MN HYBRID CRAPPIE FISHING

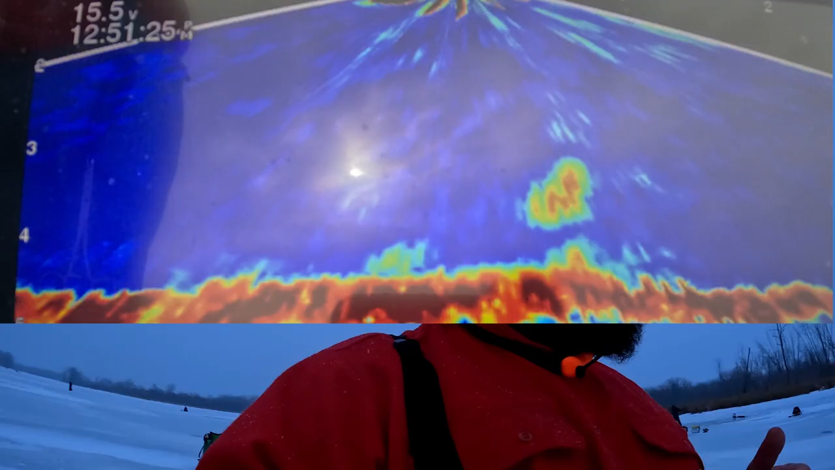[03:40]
We're looking at a maximum depth of four foot fish that come in when it's flooded,
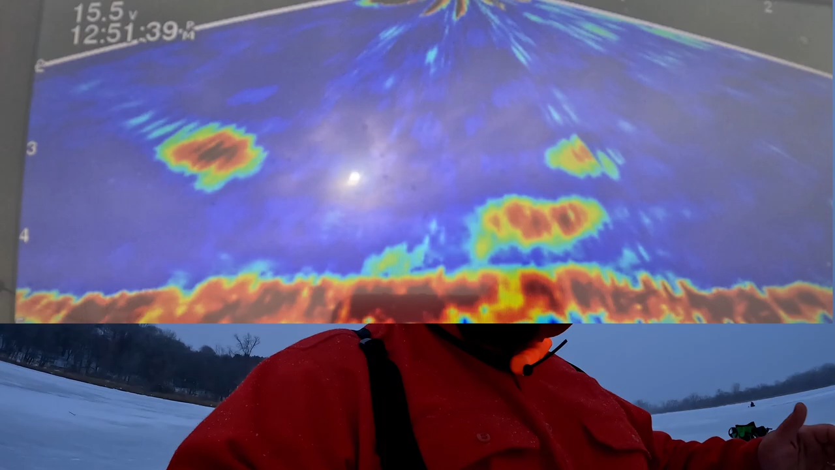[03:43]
get trapped in here, and then just dominate the water column and eat everything they can and grow.